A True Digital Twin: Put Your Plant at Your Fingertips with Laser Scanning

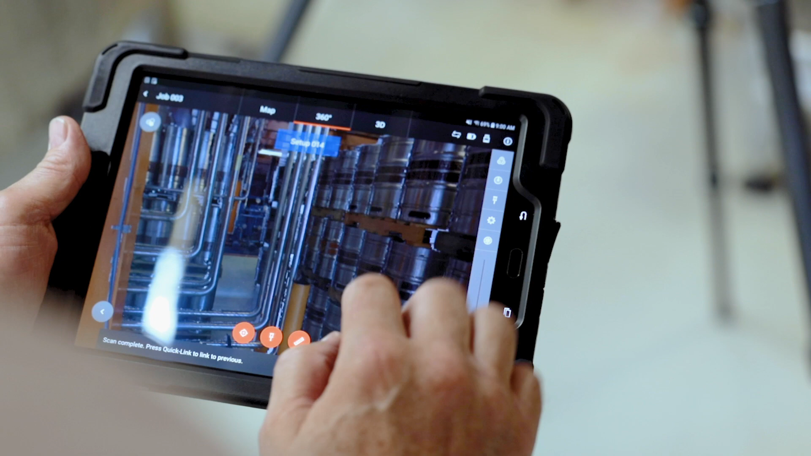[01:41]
You have 3D imagery, just like a CAD model, but it is real world.
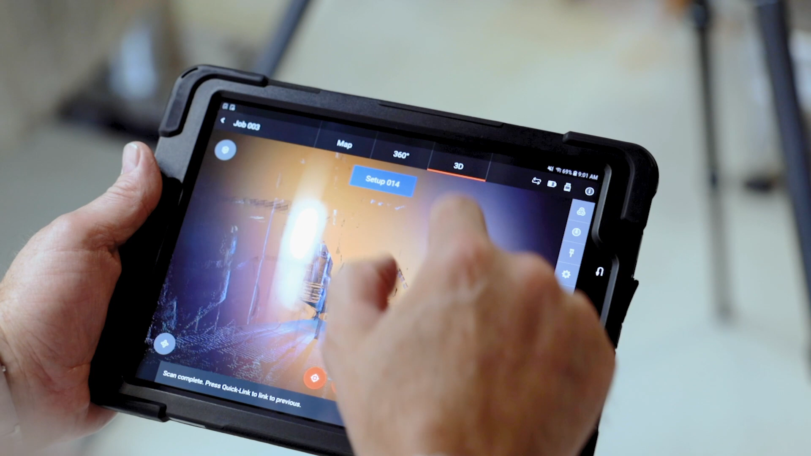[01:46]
In a CAD model, all pipes are orthogonal, but in the real world,
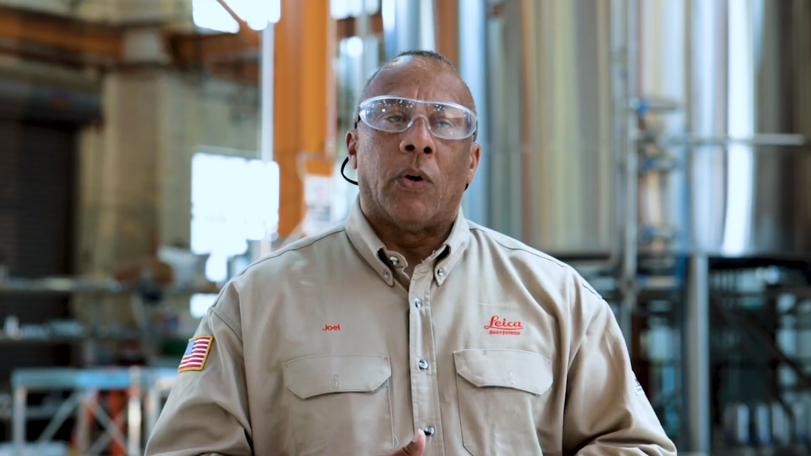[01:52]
in the plant, I bet you cannot find an orthogonal pipe. There's going to be sags. You're going to need supports, shoes. You not only look at it from a one direction,
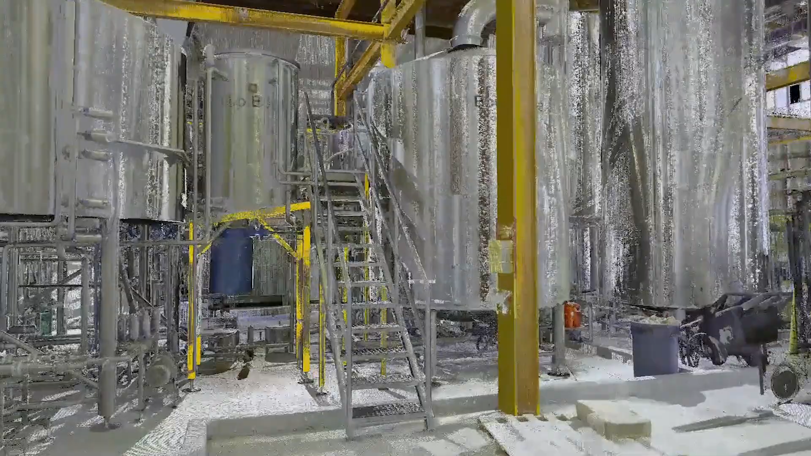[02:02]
you can move around the tank 360 degrees. You can look above the tank, below the tank.
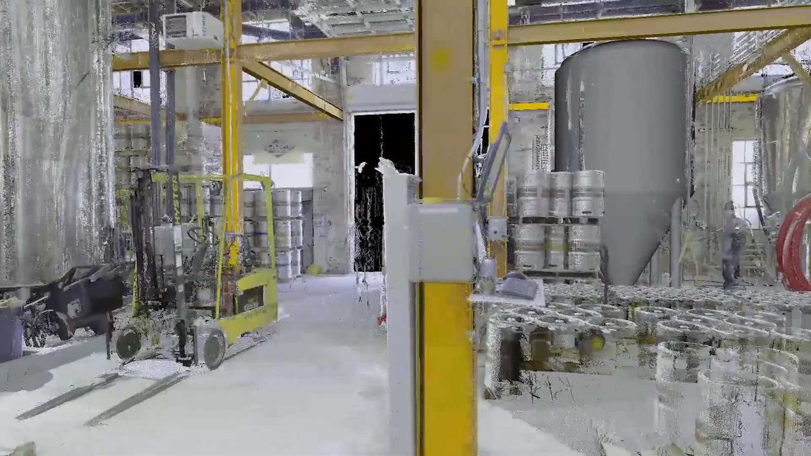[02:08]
You can get every aspect of that tank to make a very informed and intelligent decision.